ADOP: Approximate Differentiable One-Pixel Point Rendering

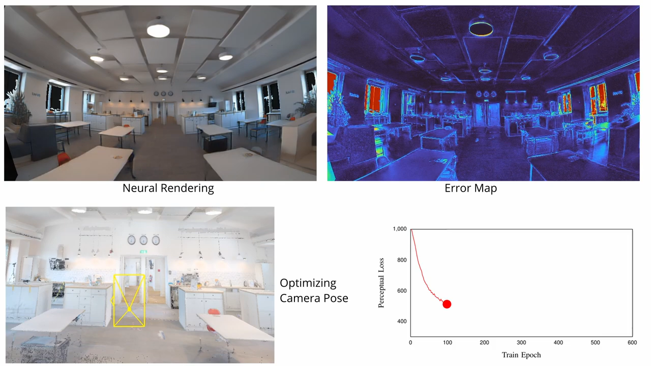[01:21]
After a few iterations, we allow our system to also optimize the camera pose of each frame. This further improves the sharpness of the rendering because the frames are now pixel-perfectly aligned. Note here that our system is the first inverse rendering approach that can directly process images of fisheye cameras. We therefore can eliminate a potential lossy undistortion operation.